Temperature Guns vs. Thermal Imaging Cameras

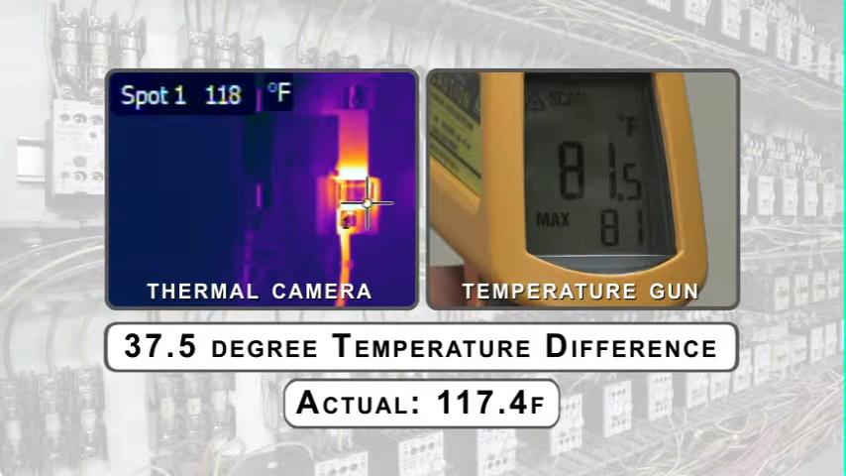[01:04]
On screen: spot 118°F
Scanning large areas quickly and accurately has never been easier.
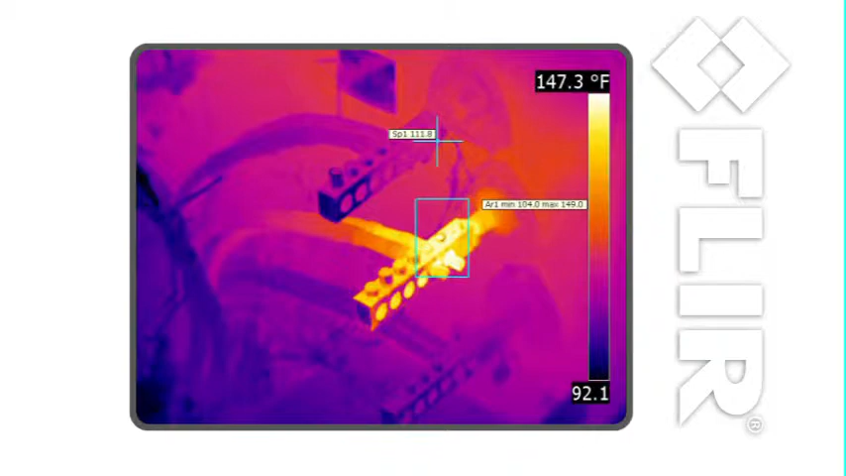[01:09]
On screen: scale top 147.3°F
With FLIR, you just point, shoot, and see the heat.